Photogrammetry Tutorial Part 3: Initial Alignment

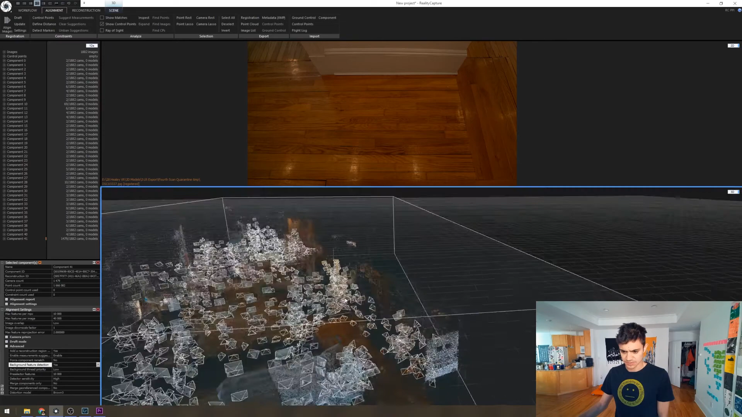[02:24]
the entire house great so we can go up to scene we
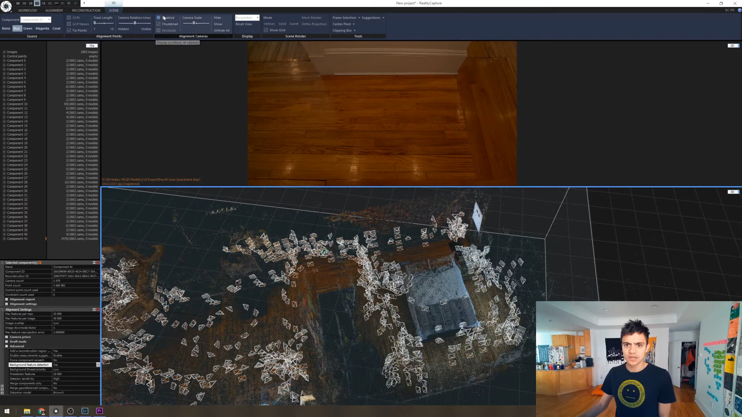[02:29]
can turn off the camera angles themselves and we can see we got the bedroom we got this hallway it
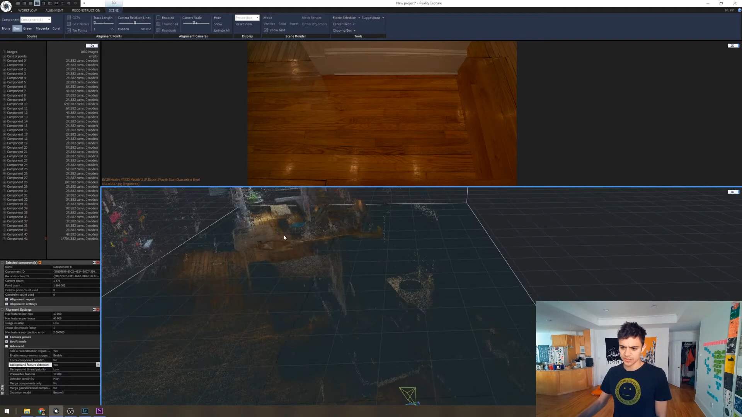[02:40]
did get some things from the bathroom got the living room and it got the the nook so we just turned back on the